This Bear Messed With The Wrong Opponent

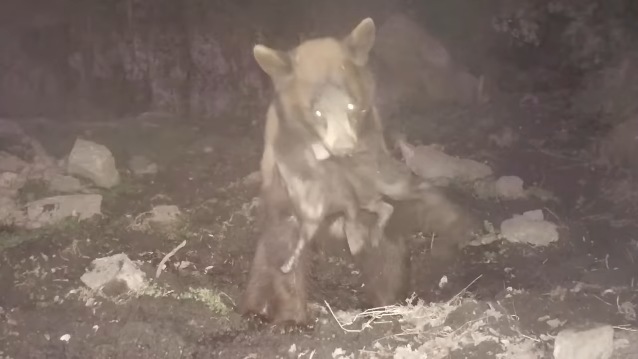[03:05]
I love how after catching his meal, the bear goes in front of the camera for the whole world to know.